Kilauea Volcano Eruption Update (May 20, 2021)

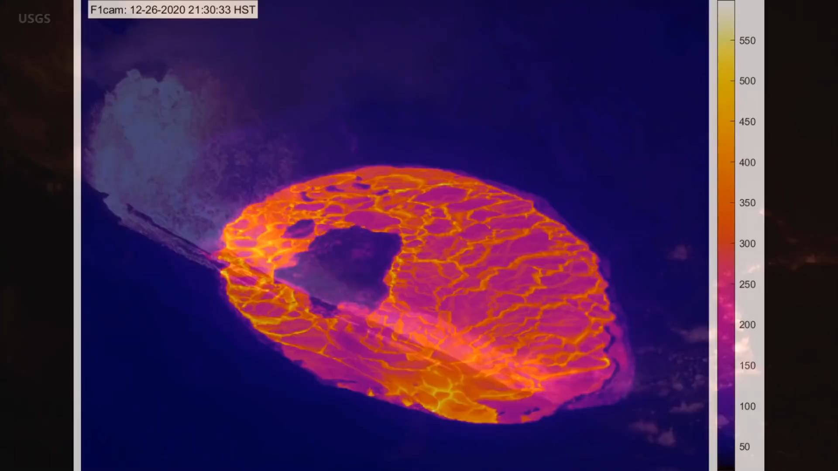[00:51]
The lava lake has been rising ever since.
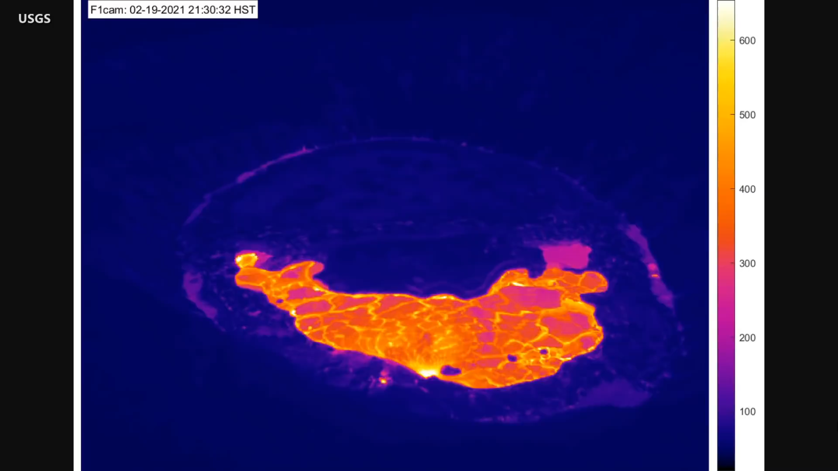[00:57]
At the four-month mark, scientists released this animation, which features one thermal image for each day of the eruption. This thermal time-lapse sequence shows the changes in the lake activity over the past month as the area of active lava shrinks. Recent sulfur dioxide emission rates have been measured at 100 tons per day,
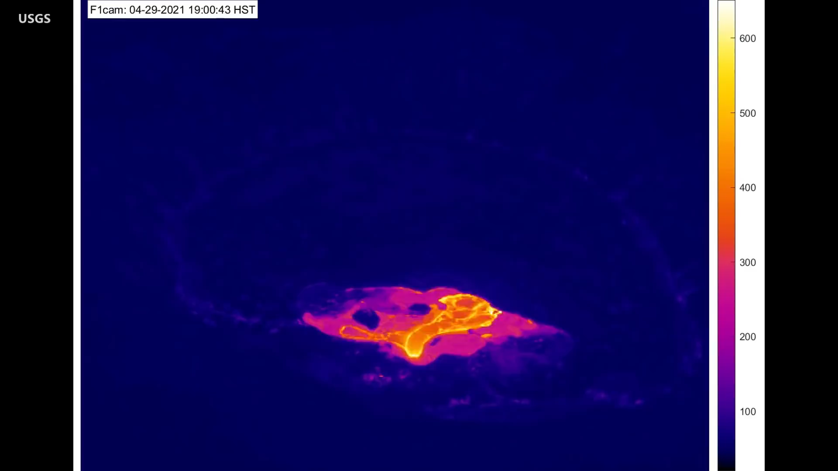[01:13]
which is about the same as the levels measured during the quiet period before the December eruption began. All these observations suggest that the eruption rate has decreased significantly since mid-April.